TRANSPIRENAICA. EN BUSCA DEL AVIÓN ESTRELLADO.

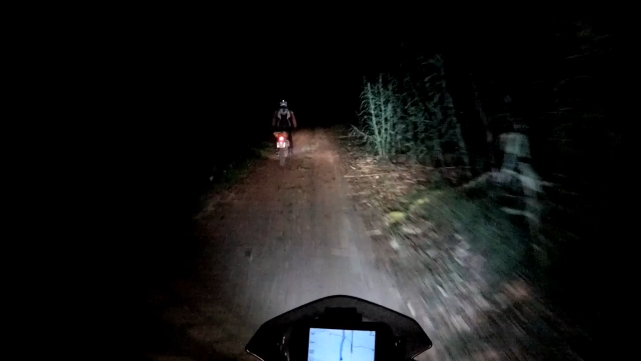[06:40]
Las cosas y esta que se va a alargar y mucho pues hemos pillado una emboscada lo hemos confundido en el camino y hemos acabado aquí en medio de un patatán no sé si es por aquí Dios Dios come mayo a ver si me voy a la regata estamos haciendo la subida una subida que
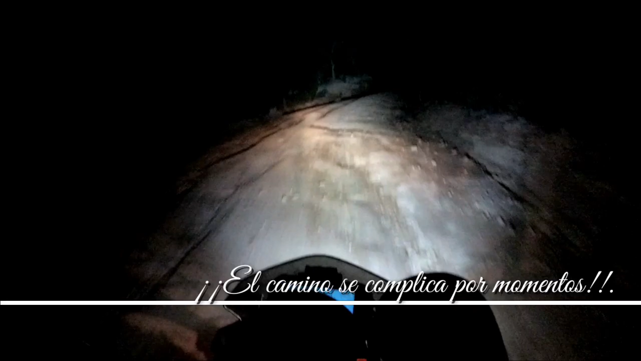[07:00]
está muy rota con mucha regata aquí se salga que está jodida está destrozada y en la regata cuidado la roja está destrozada por la lluvia bueno
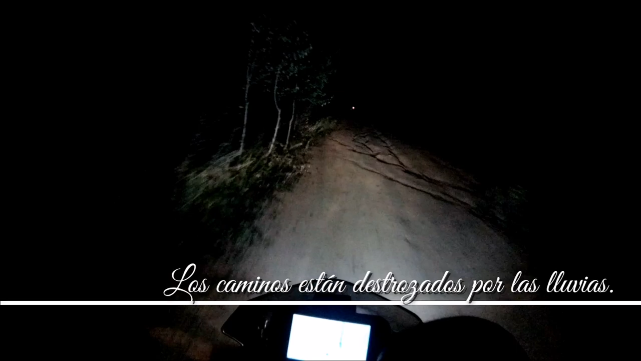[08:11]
al muerto ahí vienen las regatillas a consiguar un poco la vida hay que regata ahí al lado de las casas
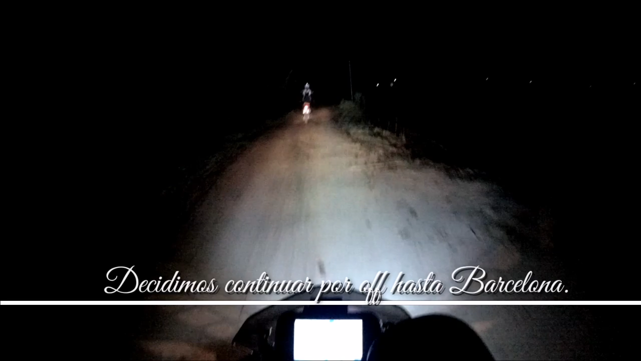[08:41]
noche estope y como no hay discoteca pues vamos a continuar a medía o las cuatro
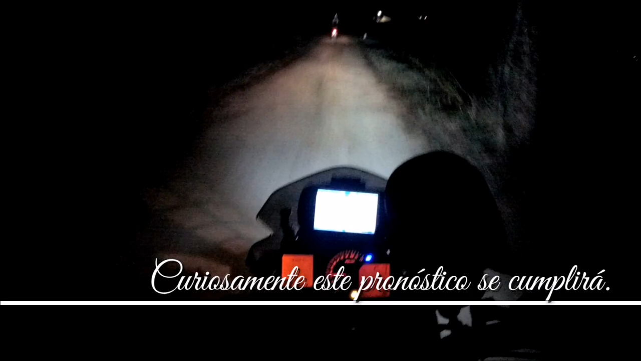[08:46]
vamos a robarlo llenando a casa pero bueno es un viaje de logístico la aventura es así con querida el guionista pues ahí hay que hacerlo son las tres de la madrugada vamos camino de Aleya nos hemos metido aquí ya por un caminito single track y está bastante hecho por hasta esto de regatas solamente nos falta después del palito que llevamos
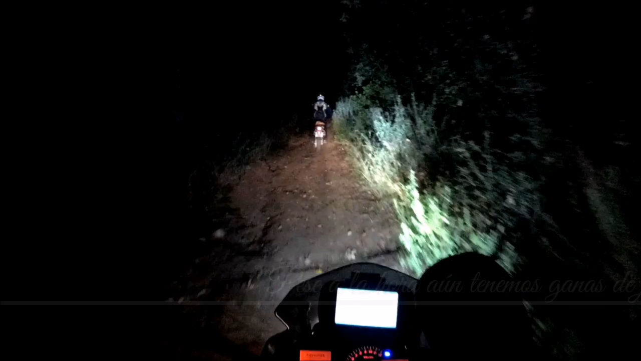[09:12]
tenemos ganas de un poquito más de guerra estamos aquí luchando contra los elementos tanto track y aguantando aquí viene la parte de Roca de verdad a bailar un rato rock and roll happy metal de Roca viva dentro del track y a las tres y cuarto de la madrugada